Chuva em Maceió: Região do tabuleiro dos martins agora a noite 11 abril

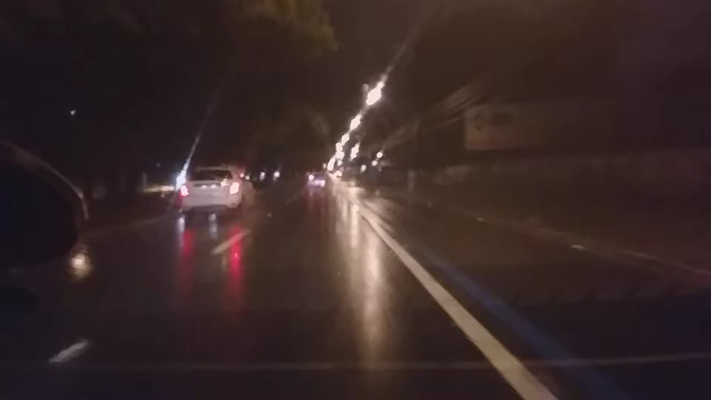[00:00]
E aí meus amigos, amantes da natureza, amantes do canal Força Natural E aí, mais um vídeo aí, trazendo aqui informação sobre a região do Tabuleiro A chuva tá mais branda aqui, parou mais, tá certo? Tá só chuviscando Mas caiu muita água por aqui, portanto as ruas estão tudo com bastante água aqui nas ruas laterais, tá certo? Gente, eu passei na frente do CEPA ali,